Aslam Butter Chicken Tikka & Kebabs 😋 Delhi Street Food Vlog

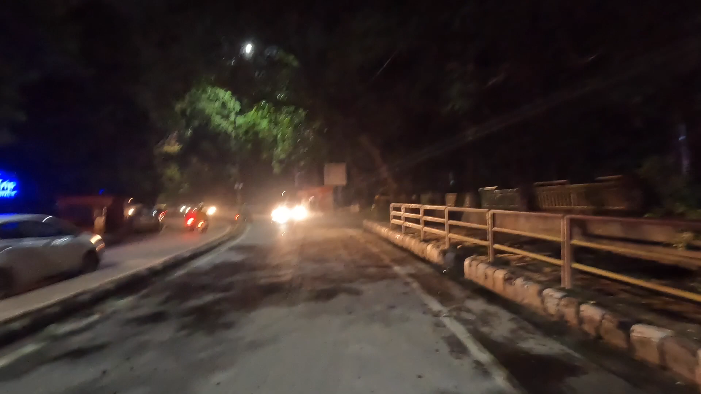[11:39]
लेकिन यहाँ पे फिर भी ऐसी रौनक है। अरे और क्या है ना, लग ही नहीं रहा 11:30, जबरदस्त, बिल्कुल लग नहीं रहा है 11:30।